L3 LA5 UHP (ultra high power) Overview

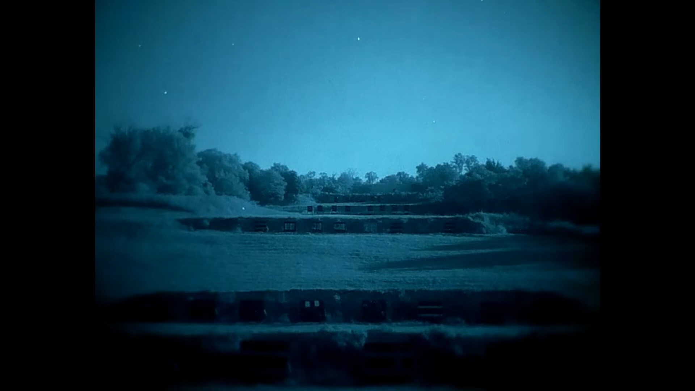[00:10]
This one we've got is a full power UHP. This is the ultra high power version of the LA5, manufactured by L3. The settings on this are similar to a PEC-15,
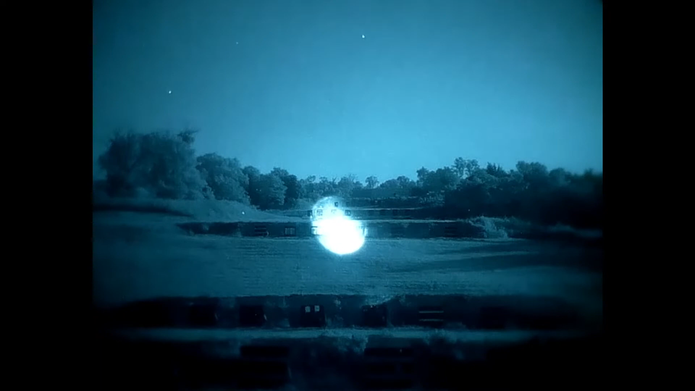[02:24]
So this is going to give you a full power illuminator and a low power laser as opposed to dual high. So you can't really tell a whole lot, but that is a higher power IR laser.